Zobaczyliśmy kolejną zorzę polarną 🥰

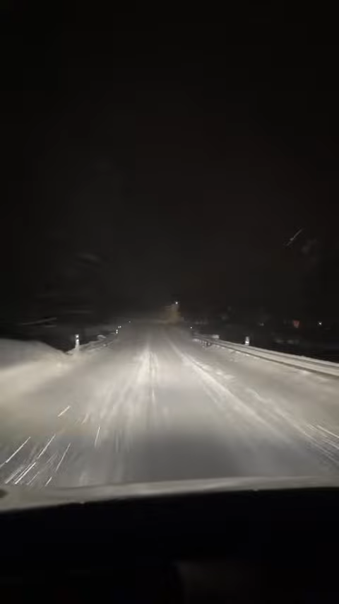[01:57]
Pogoda robiła się coraz trudniejsza, a wieczorem, gdy dojechaliśmy do kolejnego miejsca, gdzie spaliśmy, no zobaczcie, jak było ciężko.